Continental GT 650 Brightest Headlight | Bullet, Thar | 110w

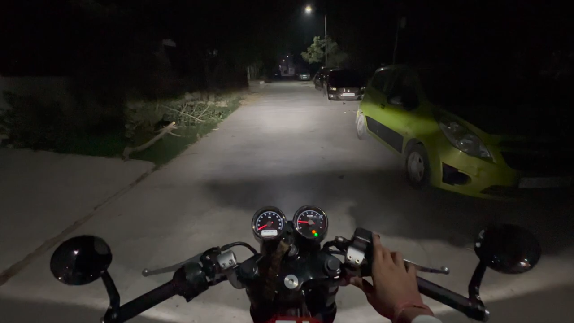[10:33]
यह तुम्हारी लो भी मारी है तो अन्धेरा देखो कितना है लो भी मौन करता हो तो यह है अब मैं आँधरूँ करूँगा है थे हम बेखो कितनी ज्यादा ब्राइट है यह वाली और अगर बिल्कुल बंद कर दे तो देखो तो लाइट तो मेरे
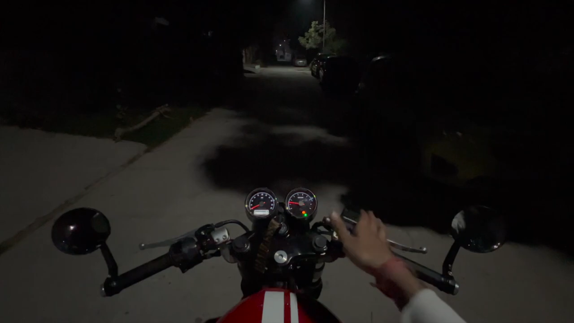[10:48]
साफ़ से काफी अच्छी है � तो अगर किसी को पता करना है कि पूछना एलाइट कहां से कैसे है मुझे